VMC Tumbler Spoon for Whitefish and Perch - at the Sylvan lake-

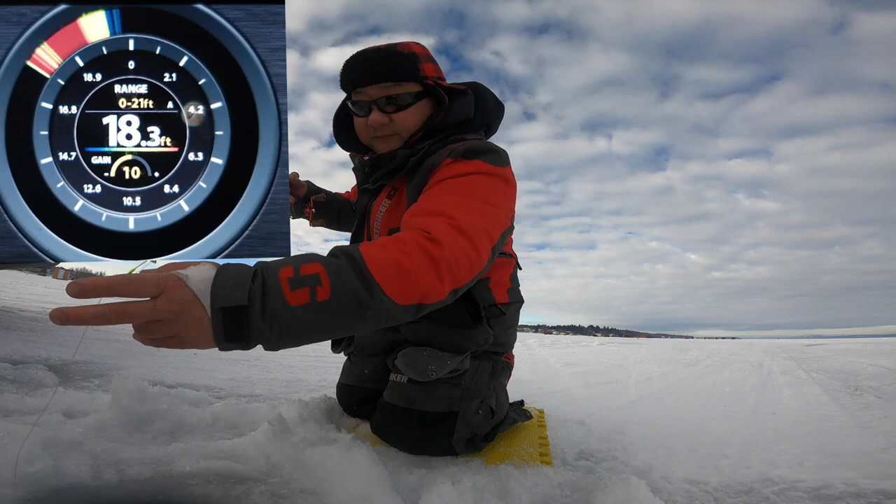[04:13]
On screen: depth 18.3 ft
My jig, my lure going down. Then soon, fish. A lot of fish coming up.